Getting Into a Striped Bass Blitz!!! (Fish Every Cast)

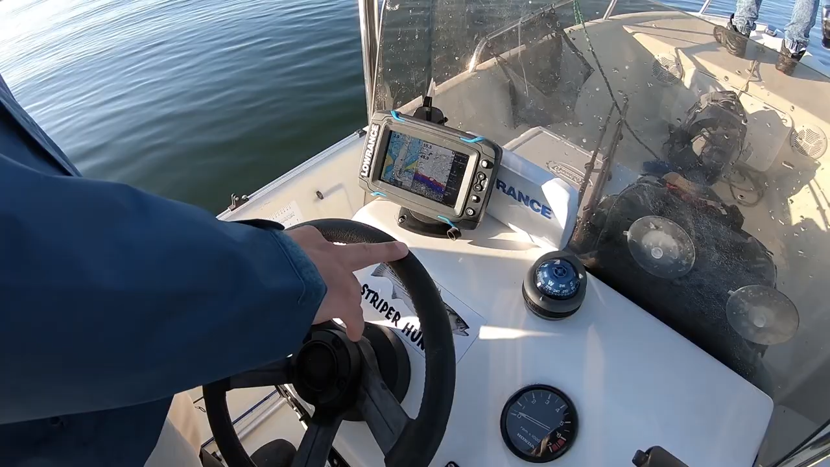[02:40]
Yeah, that's a nice one. You can see the purple down there. We're moving pretty quick to read them on that size. Oh, here we go. Oh my god. That's all striper? That's all stripers, right? That's all striper? Yeah. Oh my. Yeah, Jake, they thick as shit down there. Guys, look at this. It is 63 feet. That is all stripers.
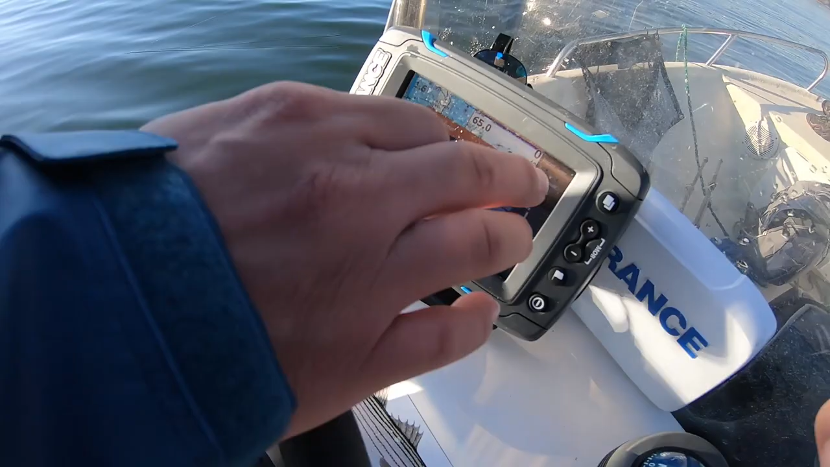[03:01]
Oh, what? It's all good. How deep are they? That is crazy.